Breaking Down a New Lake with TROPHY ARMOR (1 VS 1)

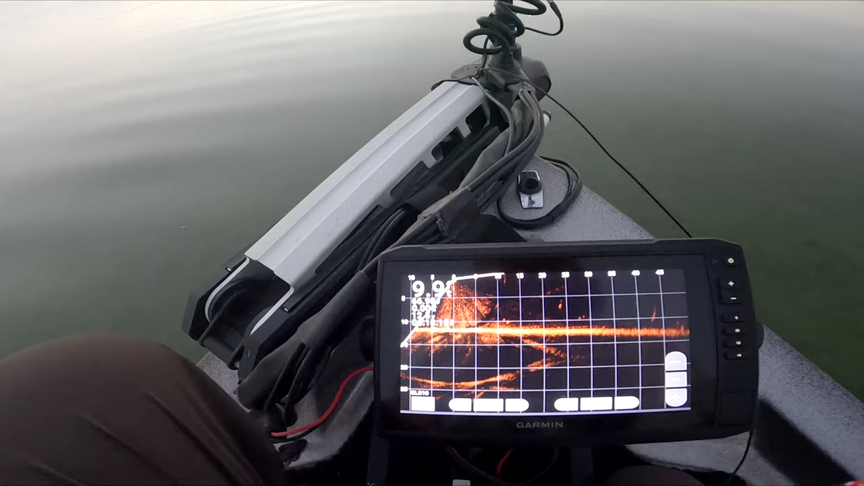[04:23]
There's, you know, this flat bait fish all around us. Hopefully there's a few big bass hanging them around us. See if we can catch them, guys.